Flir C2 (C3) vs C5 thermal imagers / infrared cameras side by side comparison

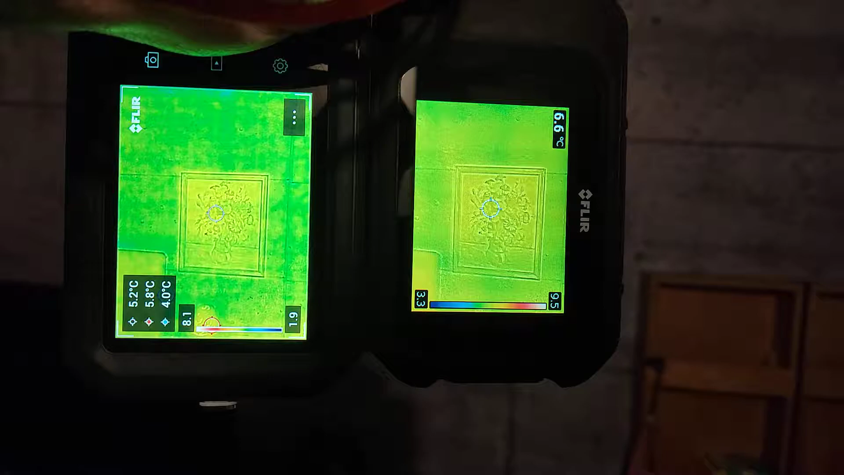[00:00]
so this is a quick video comparing FLIR C2 and C5.
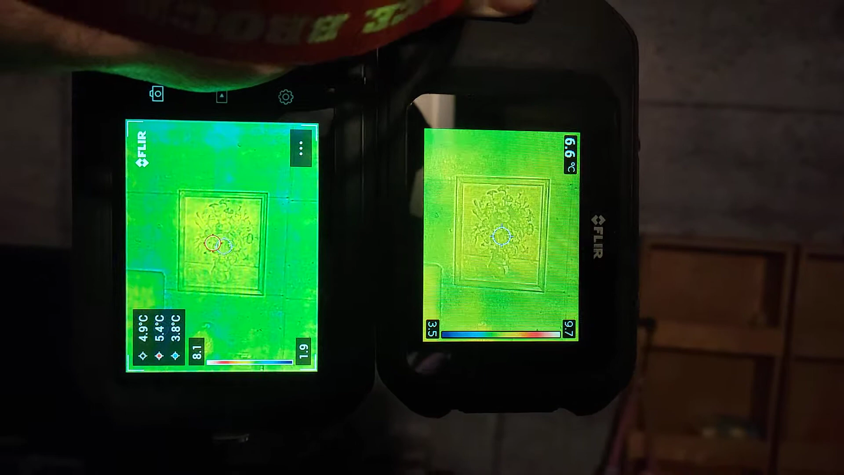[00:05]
C2 and C3 are the same thing
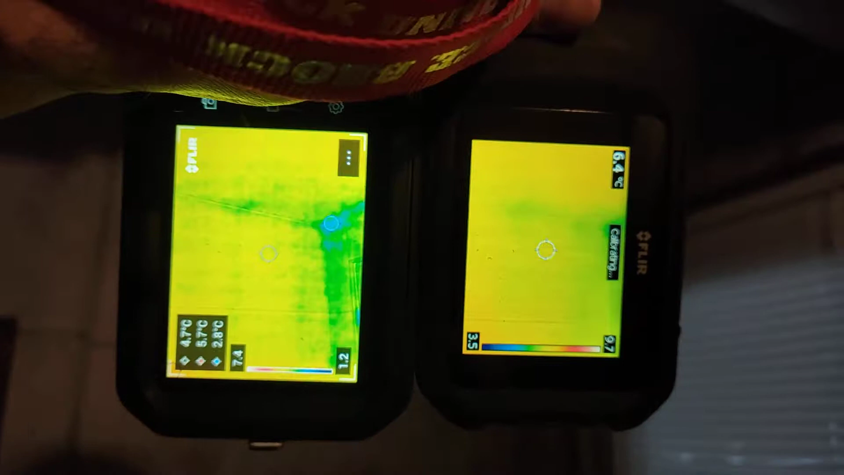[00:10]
except the wireless connectivity so we can consider that this is also comparing C3, C5.
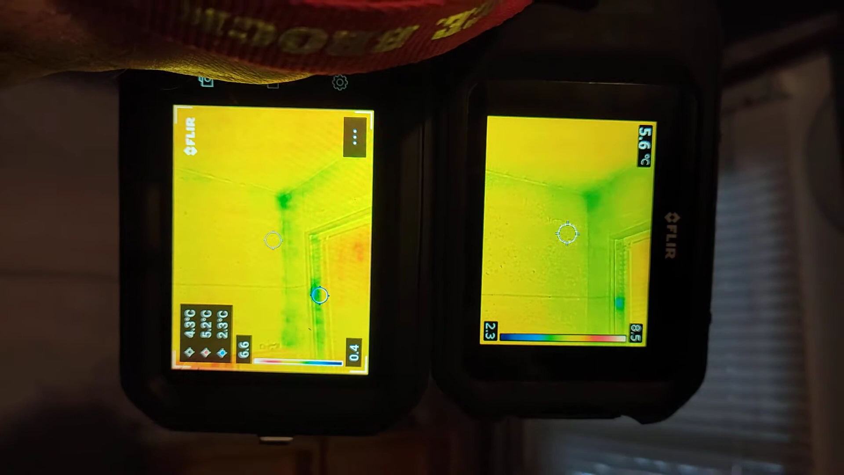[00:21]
Okay, aside of the larger screen and a wider view and of course the higher resolution,
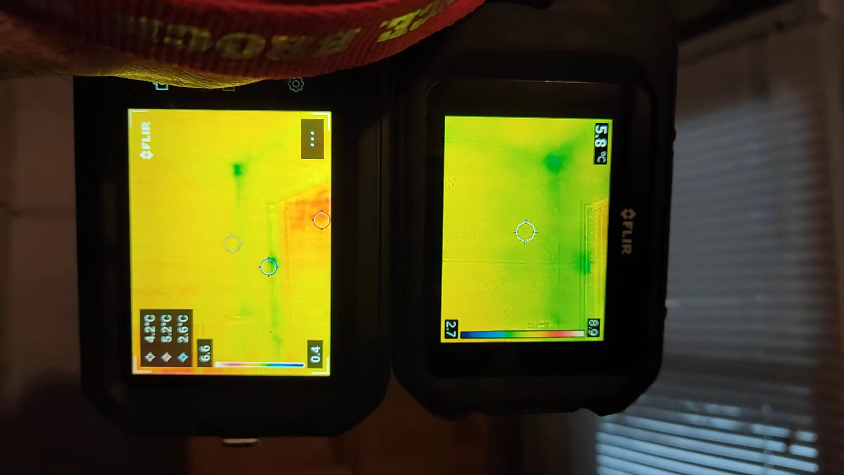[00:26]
I am not able to see significant difference in the sensitivity.
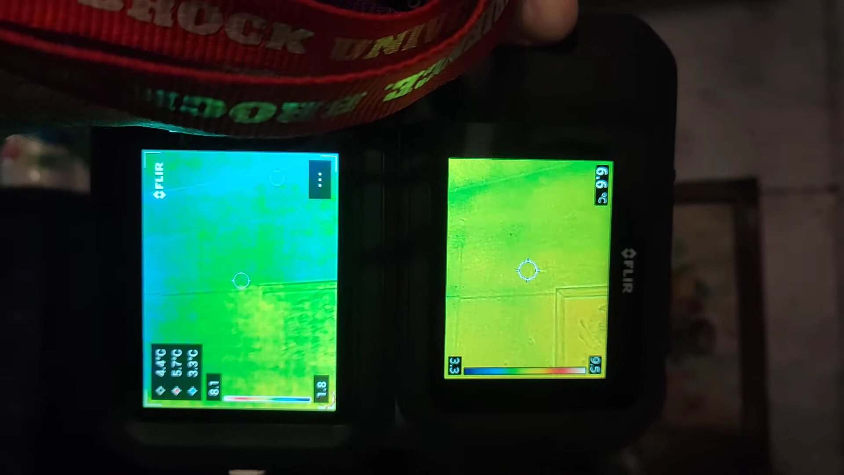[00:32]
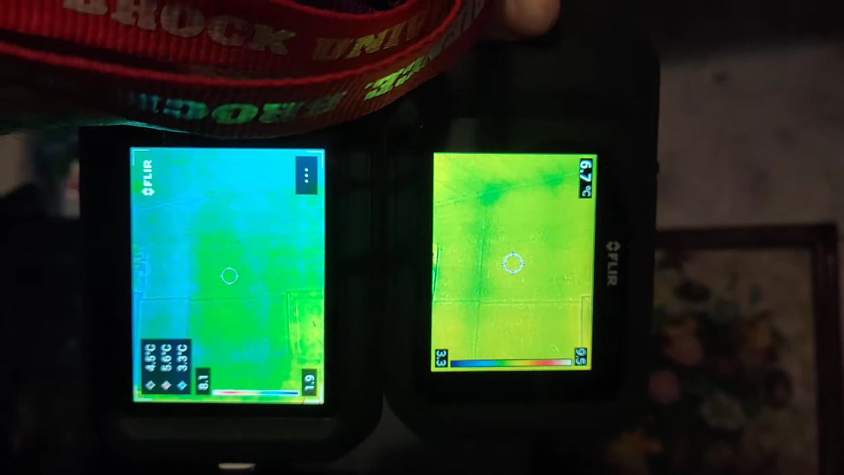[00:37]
I don't see anything more with the C5 compared to the C3.
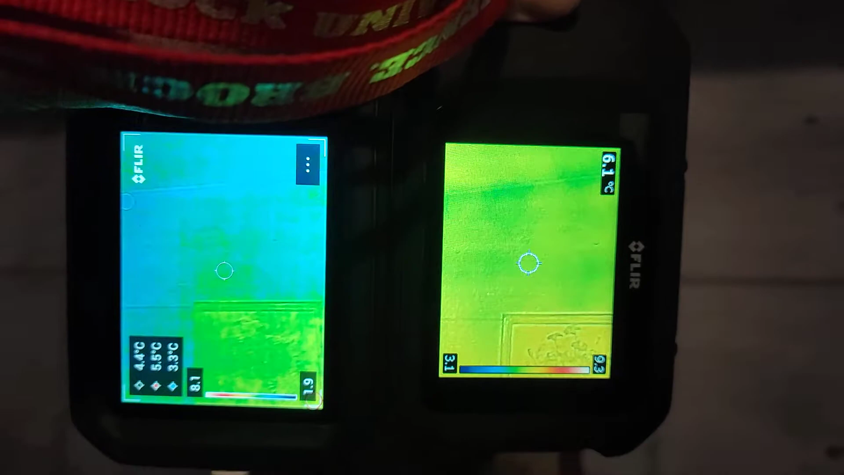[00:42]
So for example you
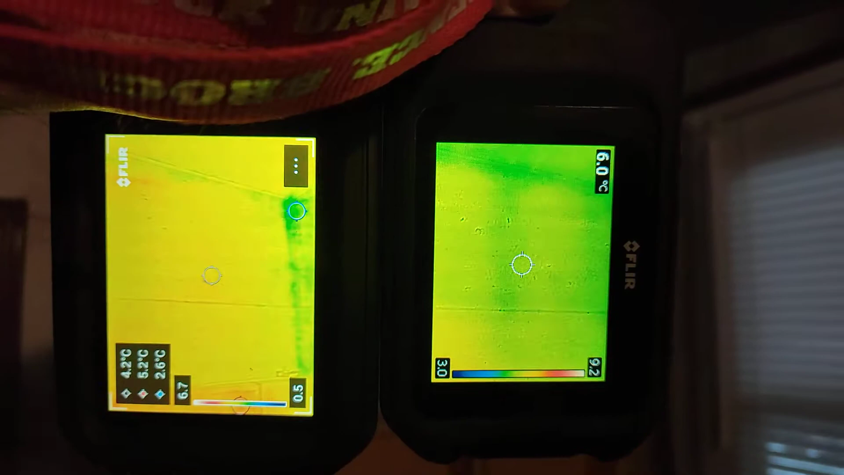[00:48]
can compensate with the higher resolution by stepping a bit closer
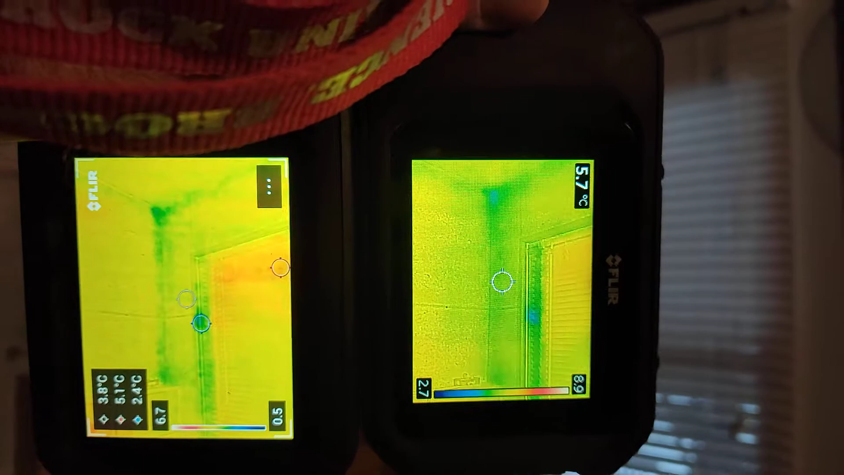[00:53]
but aside of that the higher resolution is giving you nothing extra.
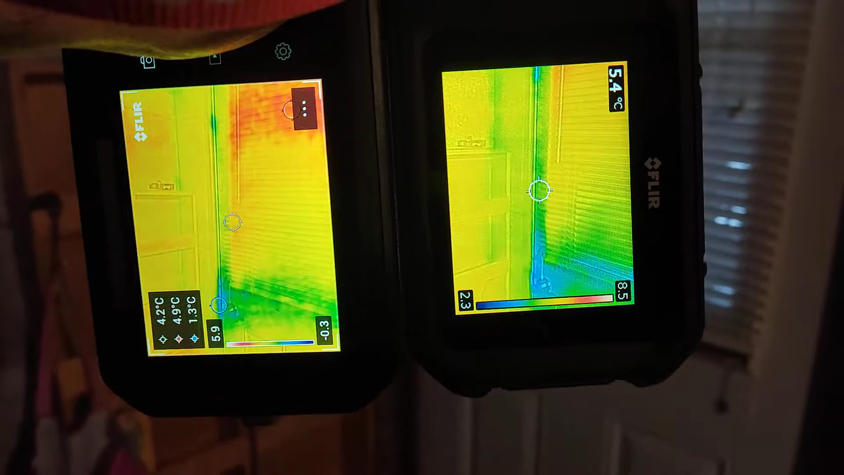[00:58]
Yeah, it's saving you time,
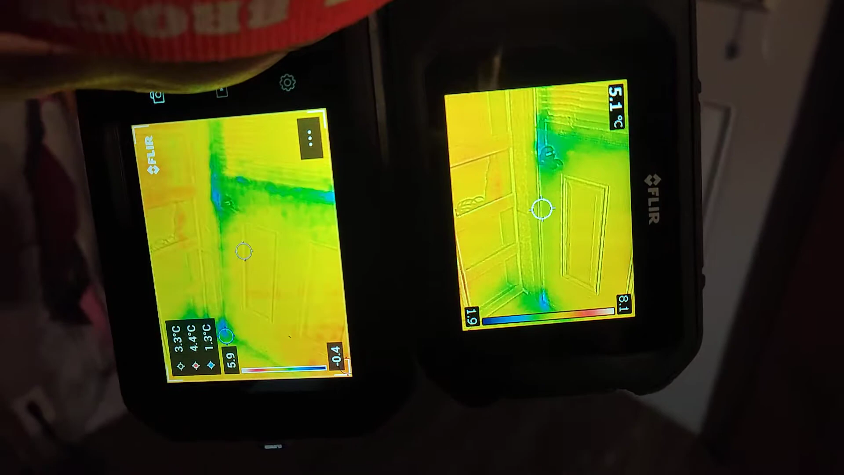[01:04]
you can sweep the entire room in one shot but aside of that you're seeing the same things.
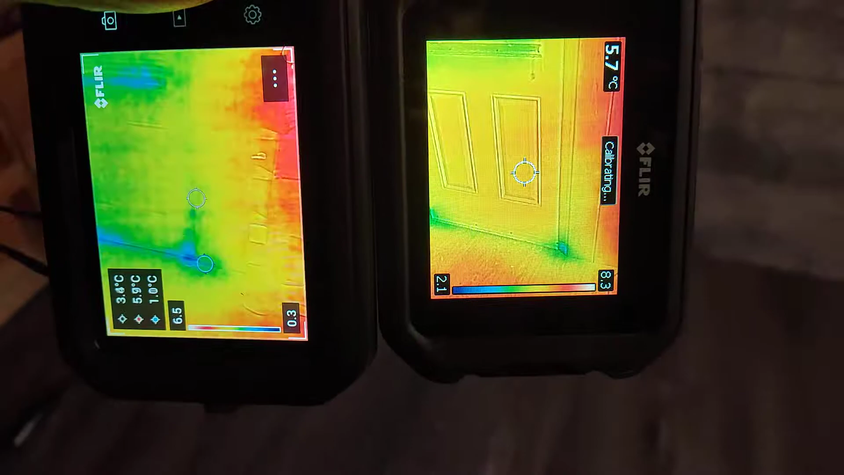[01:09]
That's inner wall so it's going to be the same thing.
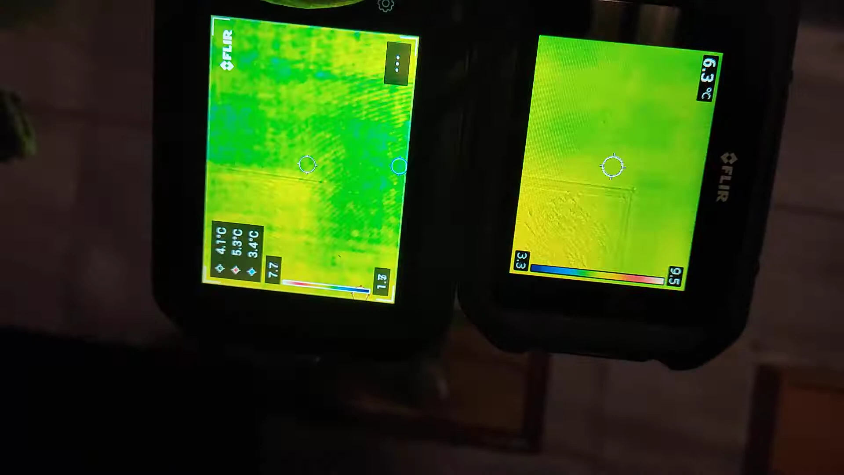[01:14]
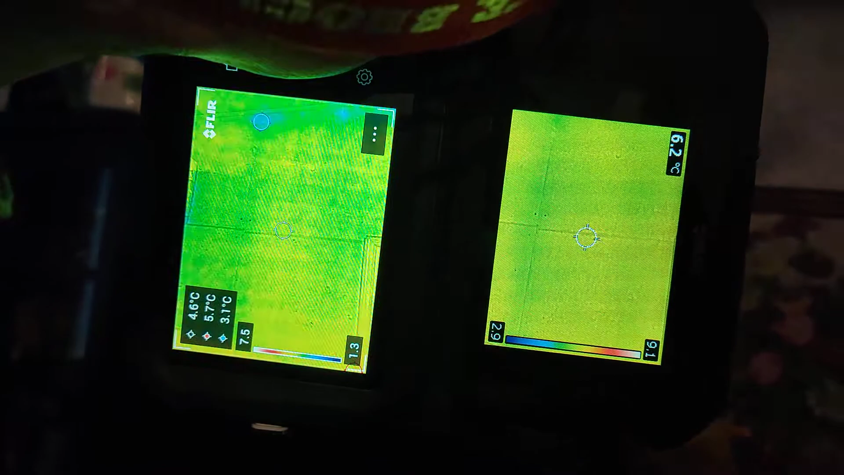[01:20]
On screen: max 5.7°C, min 3.1°C
The same calibration seems to be, I'm seeing the same spots.
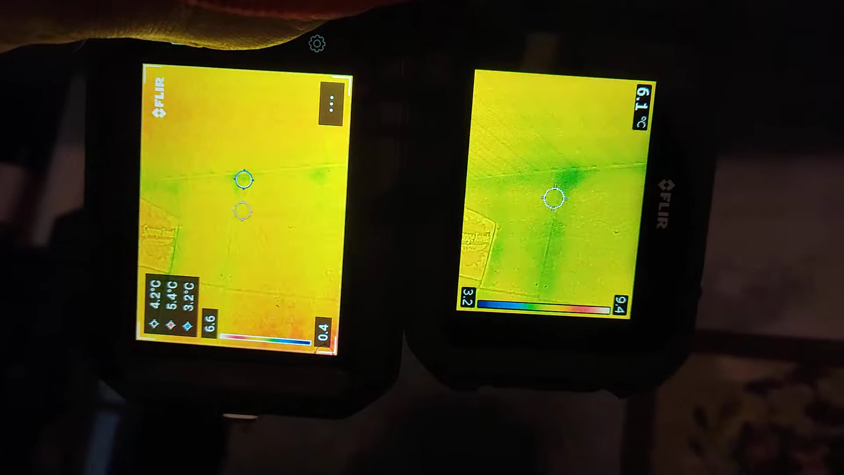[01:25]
I'm playing from that for a while, you cannot see it all on the video. I did a couple of inspections,
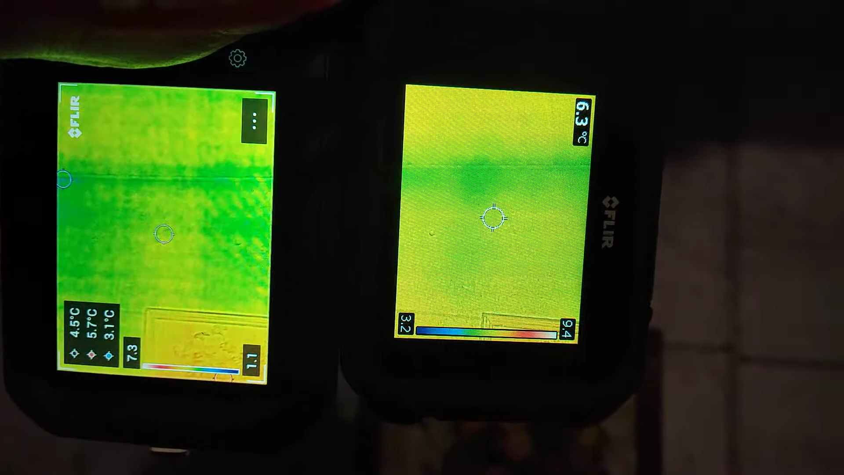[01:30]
I'm a home inspector by the way, with the new C5.
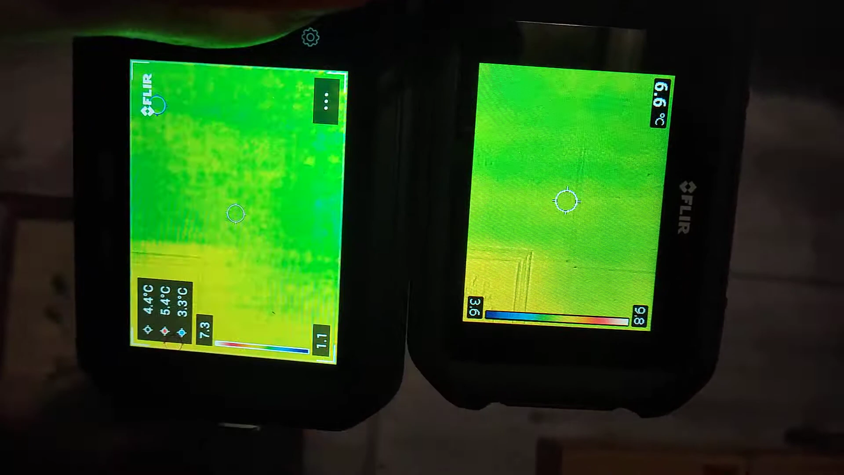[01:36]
Okay, let's check a cold angle.
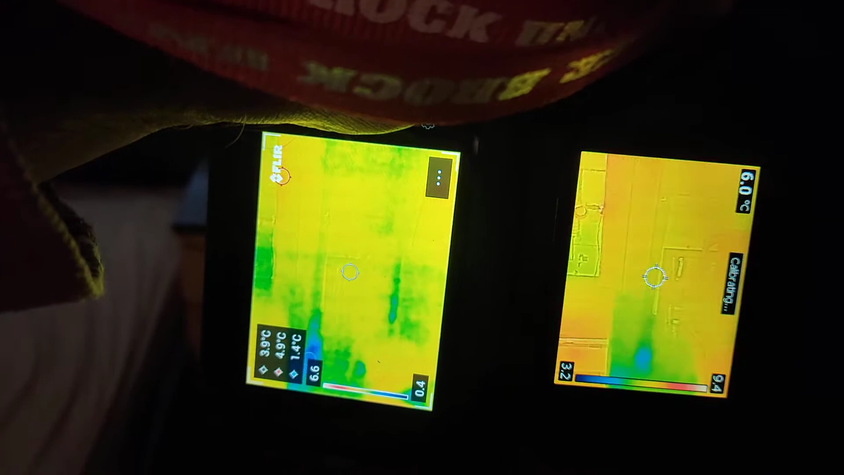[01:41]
This corner there is cold. Yeah, we see the same thing,